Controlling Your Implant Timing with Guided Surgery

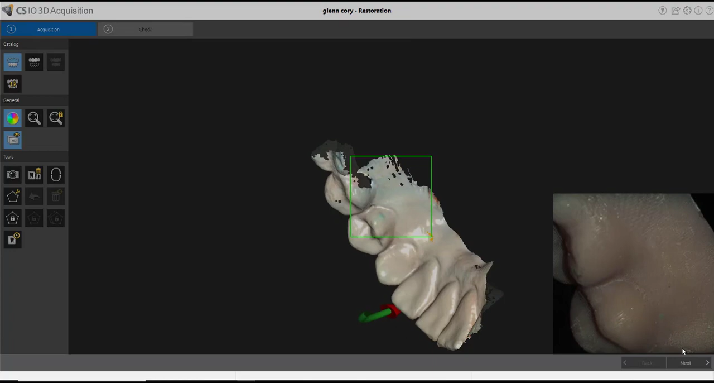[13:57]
so with that working model I now put a scan body onto it the kind that just slides over a tie base and I'm using the care